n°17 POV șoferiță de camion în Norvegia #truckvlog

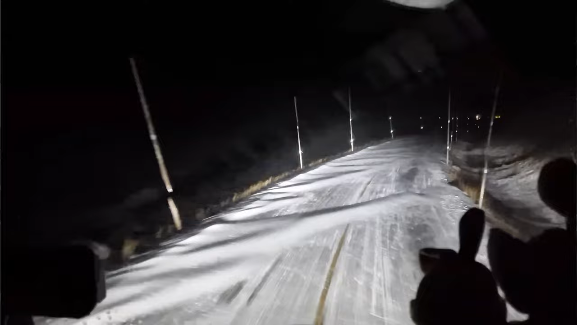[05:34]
când se făceau nămeții de 2 metri și o experiență. O experiență în adevăratul sens al cuvântului. Cu lanțuri și cu mers pe gheață, că a fost zăpada apoasă și unde călcai se făcea gheață.